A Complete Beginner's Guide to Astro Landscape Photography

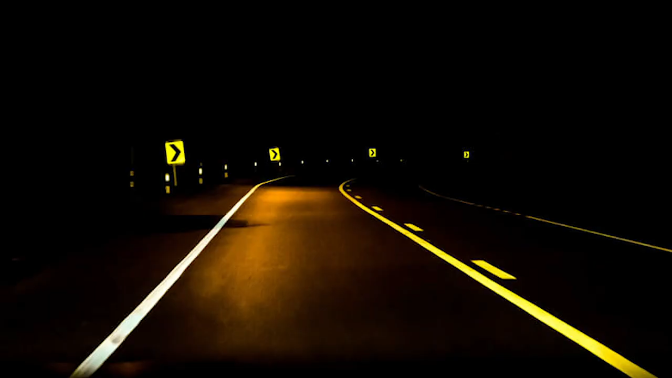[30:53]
the road there may be reflective road signs in the distance you could use or guardrail reflectors or the oncoming headlights of a car alternatively instead of